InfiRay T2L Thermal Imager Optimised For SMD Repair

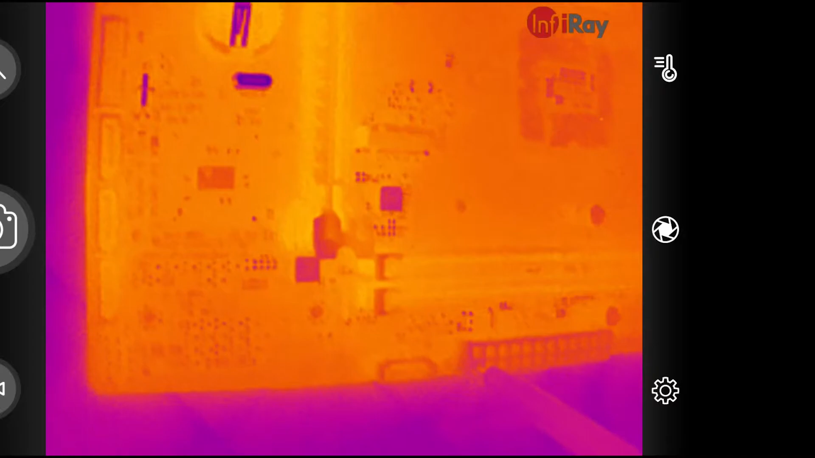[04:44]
even if it's just a tiny little one millimeter or half millimeter capacitor or any SMD component. You can immediately see and clearly see what is the problem.
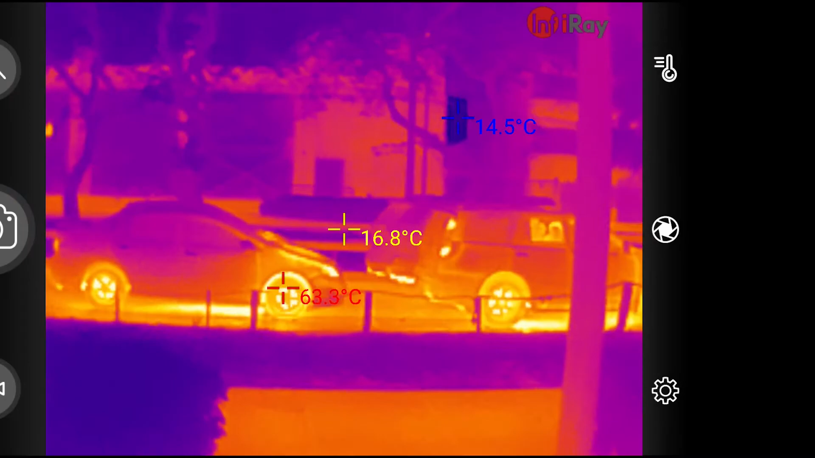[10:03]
On screen: max 63.3°C, min 14.5°C
I'm trying to show some different color palette options.